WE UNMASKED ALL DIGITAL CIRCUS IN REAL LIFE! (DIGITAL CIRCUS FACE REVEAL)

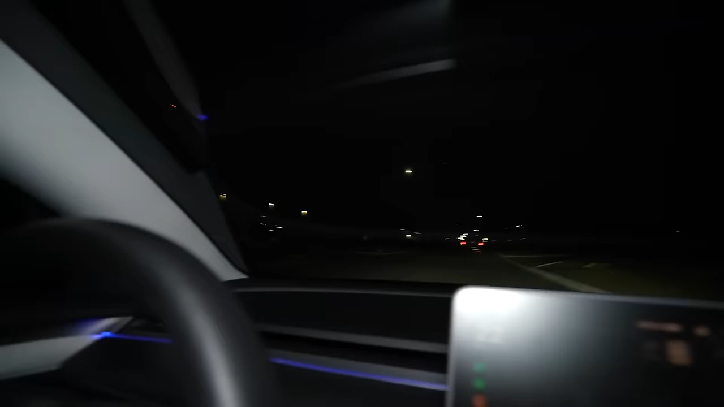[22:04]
I know, I honestly don't know what to expect, but guys, this chase has been honestly absolutely insane, and I have no idea what else to expect. But you can see them right now, and it looks like bro, he's going all the way to the back. It looks like some random factory. What the heck is going on? This is super sketchy. This is really weird.